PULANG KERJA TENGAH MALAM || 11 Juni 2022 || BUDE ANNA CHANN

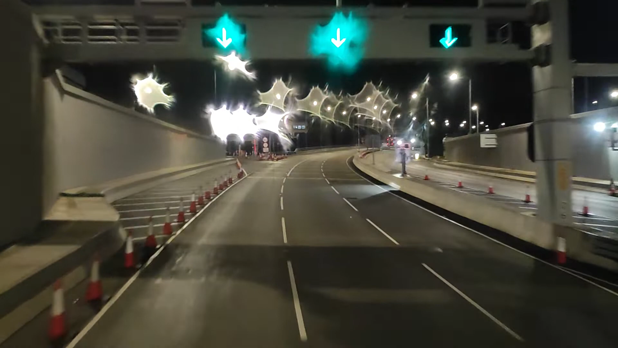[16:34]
Tadi menit ke 11.30 masuk terowongan ya. Sekarang 16 hampir 17 sudah di luar terowongan.
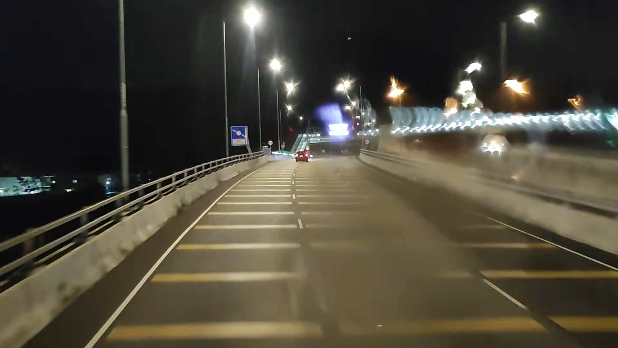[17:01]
Sudah sampai di interchange dengan cek lako interchange. Di sini bisa turun, juga bisa naik, bisa ganti bus yang lain.